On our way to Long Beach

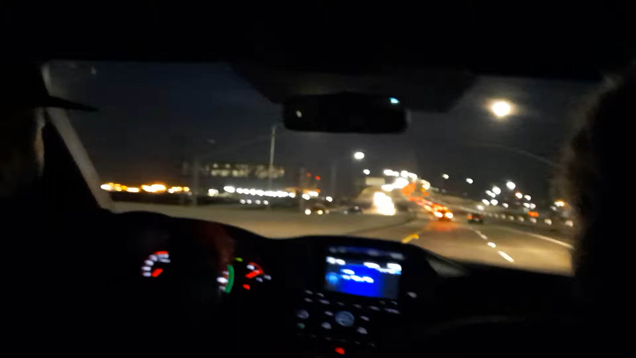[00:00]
This is it. We're going up to the new bridge. Oh my, the last time I came here, it wasn't even raining. Now, like, here, this is it. It's white.